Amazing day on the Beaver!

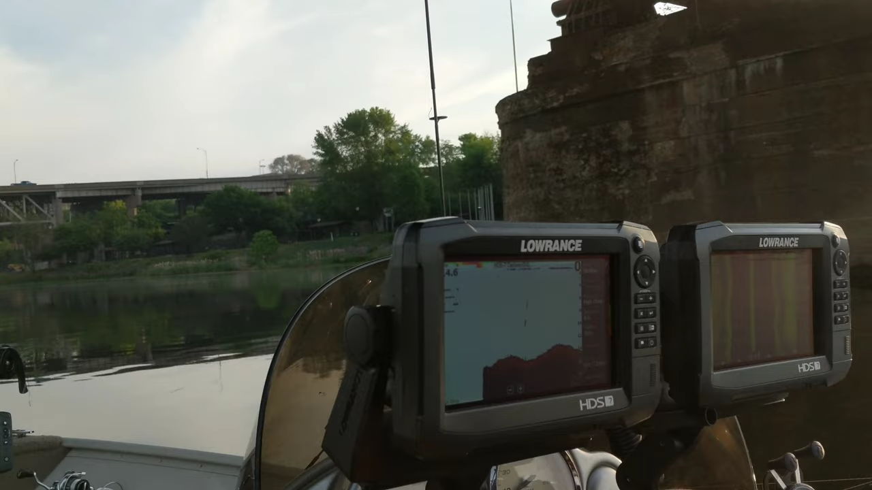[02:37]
Let's see what we see. I'm showing bait and everything.